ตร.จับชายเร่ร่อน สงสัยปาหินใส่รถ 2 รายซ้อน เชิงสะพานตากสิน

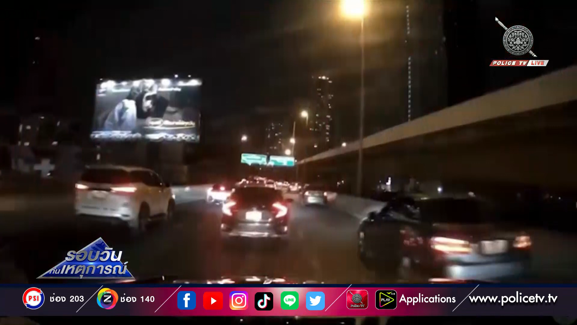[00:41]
คุณผู้ชมครับ วันนี้มีการเผยแพร่คลิปวีดีโอจากกล้องหน้ารถ เดี๋ยวเราดูไปพร้อมๆกันซึ่งบันทึกเหตุการจังหวะที่ก้อนหินมันถูกปลาลงมาจากบริเวณผู้ไม้ มาแล้วตุ๊บเข้าให้น่าจะเป็นปั่งซ้ายของรถคันนี้นั่นเองโอโห สภาพของร่องรอยความเสียหายก็เยอะอยู่เหมือนกันขับมาแบบนี้ เป็นเร